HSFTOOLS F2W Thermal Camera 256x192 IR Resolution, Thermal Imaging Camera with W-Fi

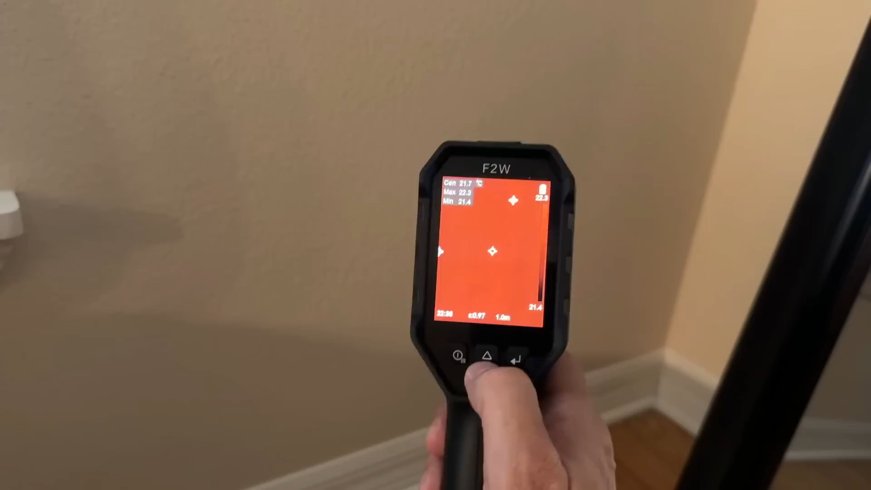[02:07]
So for me,
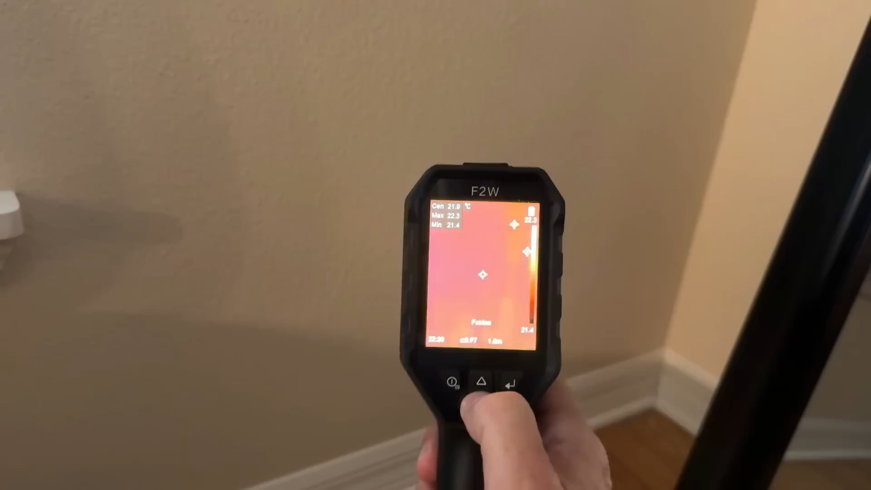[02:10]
just being able to look at this and know there's no heat coming out of that outlet means that it's probably a little safer, and as an electrician or as somebody who's not an electrician, that little bit of information can be very important.
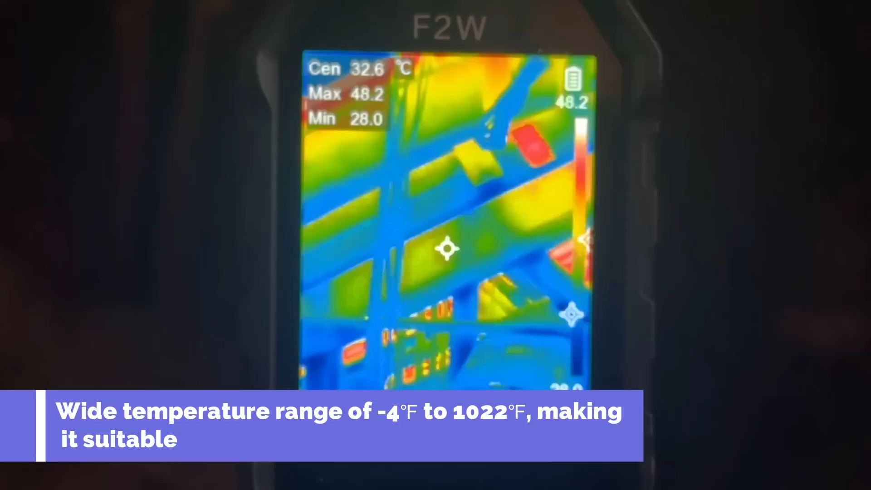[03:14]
On screen: max 48.2°C, min 28.0°C
and I love the fact that it's telling me the maximum and the minimum temperatures.
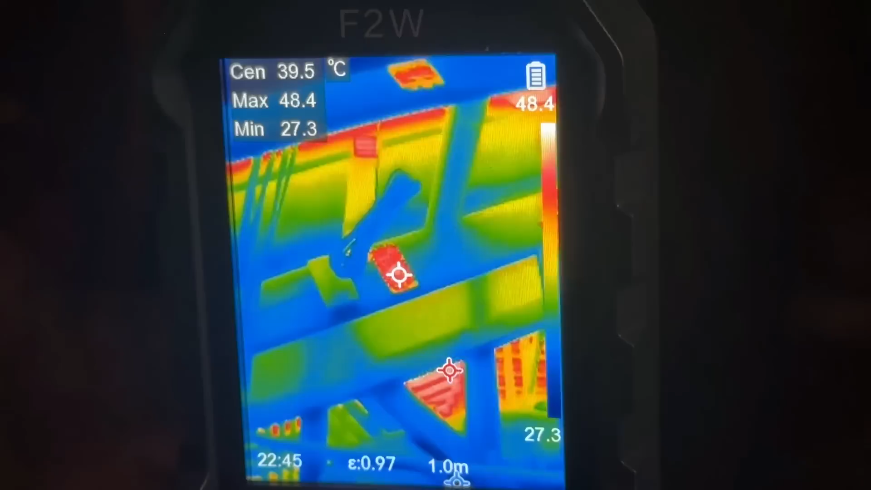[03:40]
On screen: spot 39.5°C
So this is telling me so much. So again, it's a great brand.
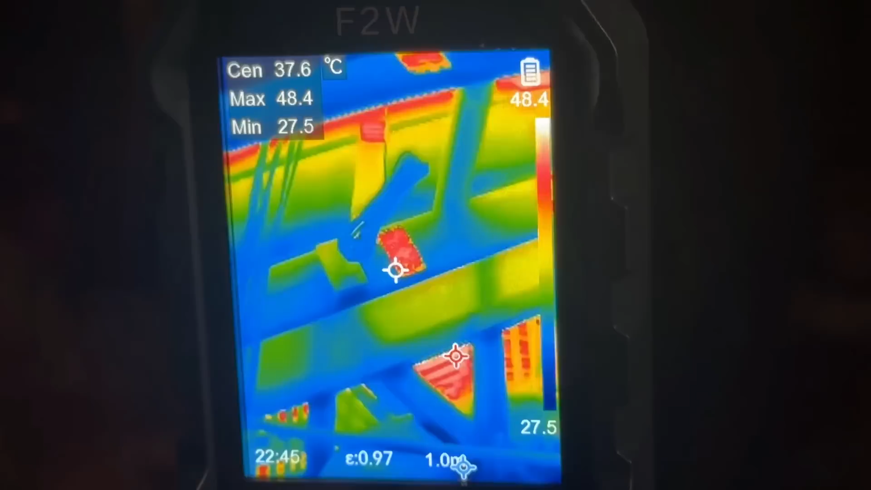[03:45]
I love the brand. They've really had our back time and time again. Very happy with them. The incredible resolution on the screen is unlike anything I've seen before. That makes me very happy that it's really using the latest technology to upgrade the resolution overall to where you're getting a great image. On top of that, the accuracy, very impressive the accuracy, right down to fractions of a degree Celsius.
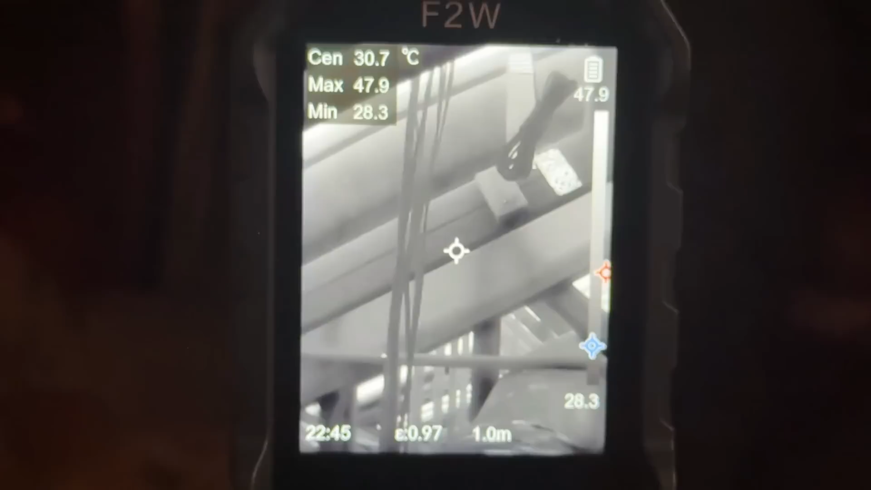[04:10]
On screen: spot 30.7°C
Very happy there, and the fact that this is just so easy to use makes me happy. Now it does come with all the accompaniments, and we'll show you that in the up-close portion of the video.
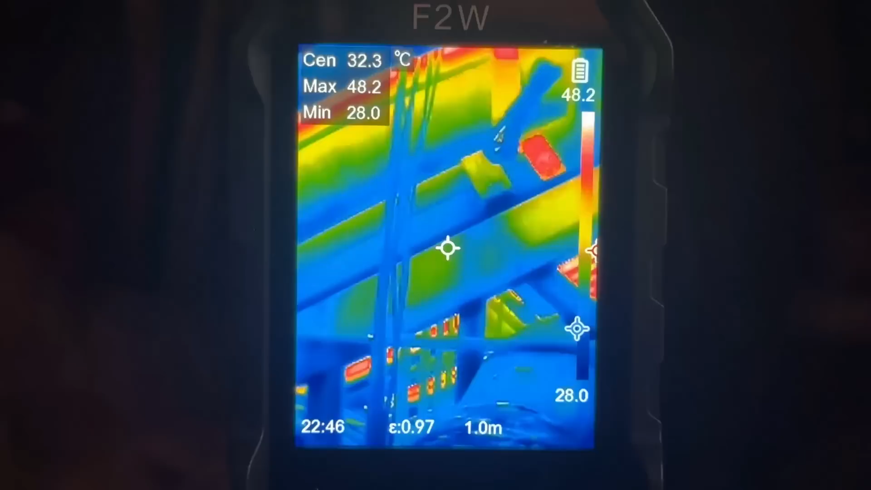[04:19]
On screen: spot 32.3°C, max 48.2°C, min 28.0°C, scale top 48.2°C, scale bottom 28.0°C
All right folks, and we have this in rainbow mode right now. I like that because you can see where the red colors are hot. You can see the max is now 48 degrees Celsius. The min is 27 degrees Celsius, and this just does a great job really tracking.
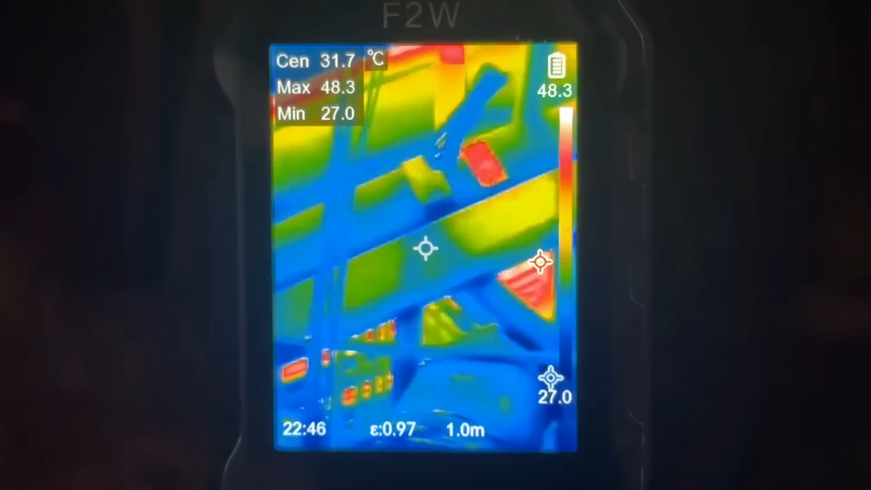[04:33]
On screen: spot 31.7°C, max 48.3°C, min 27.0°C
I can see where up on the ceiling, up in the corner, maybe I need some insulation. This is just a great design. It makes me very happy that it's just so easy to read.
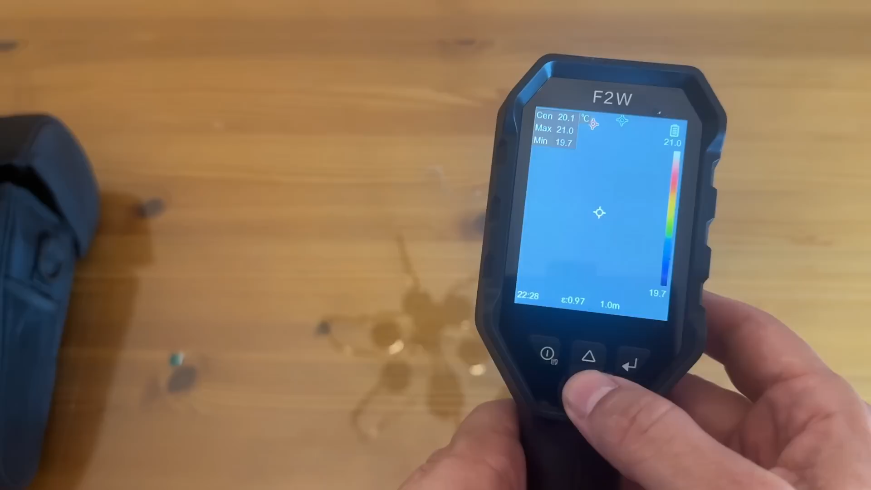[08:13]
On screen: max 21.0°C, min 19.7°C
Now the fact that there's so many different settings, you can scroll through the different modes. Fusion, iron, is that iron bow?
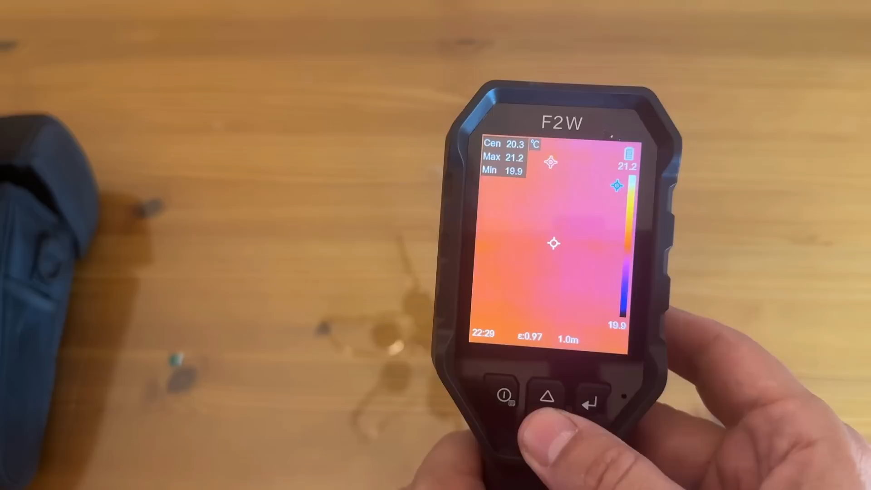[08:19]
On screen: max 21.2°C, min 19.9°C
Rainbow, white hot, black hot, red hot, etc.
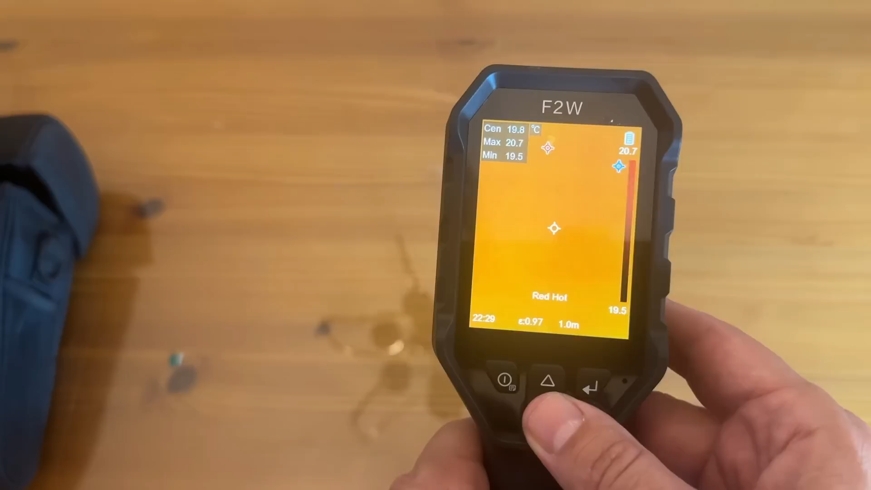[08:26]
On screen: spot 19.8°C, max 20.7°C, min 19.5°C
So very cool, stylish, sophisticated, and chic.